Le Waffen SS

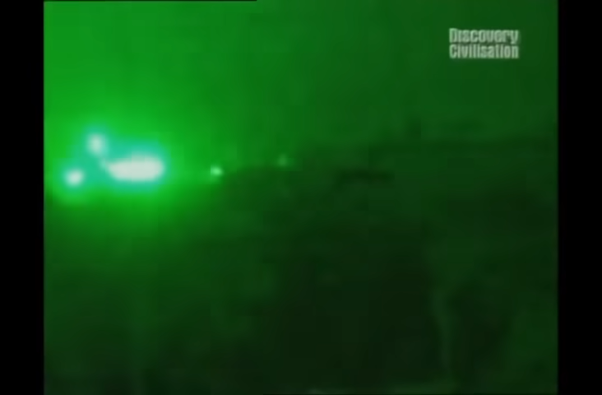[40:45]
nei filmati sulla guerra in Iraq quasi tutti i soldati sono dotati di visori notturni questo uso ha origine proprio nella seconda guerra mondiale con il vampiro tedesco che permette di dominare il buio